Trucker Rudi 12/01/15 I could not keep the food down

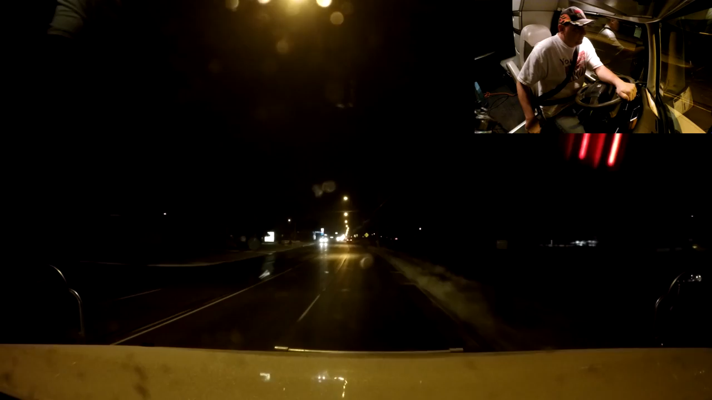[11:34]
to the left On I-39 South US-51 South To where I am supposed to pick up My other empty trailer And then it's 200 Well a total of 278 miles From right now Where I'm at Right now
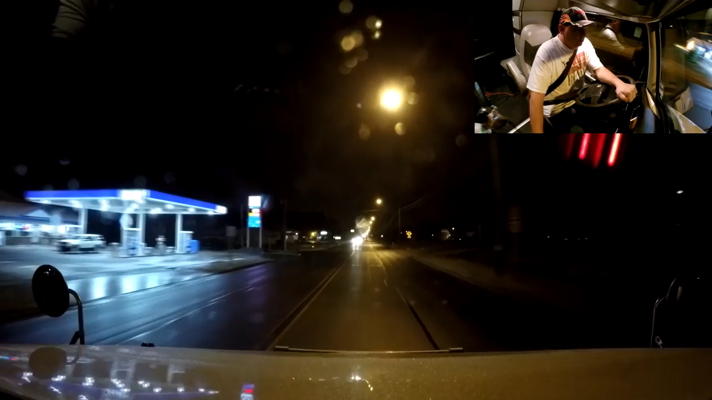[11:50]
To where I pick up my preloaded trailer But it's 207 Up to where I pick up my empty trailer So We got about 70 miles After I pick up my